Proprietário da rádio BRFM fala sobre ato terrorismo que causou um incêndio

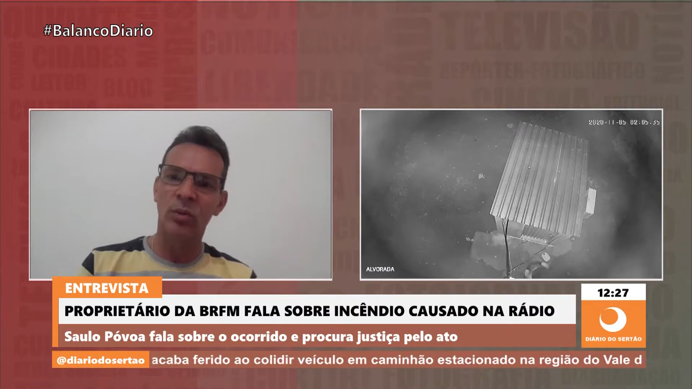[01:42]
E são essas imagens que você está vendo aí, com nitidez, que ele não foi forçado a entrar. Ele teve todo ali armado, por sinal. Como é que o cara é forçado e está armado? Ele teria que revidar contra quem está tentando. Ô, Saulo, Saulo, inclusive nós temos algumas imagens aí, como você falou, né, produção?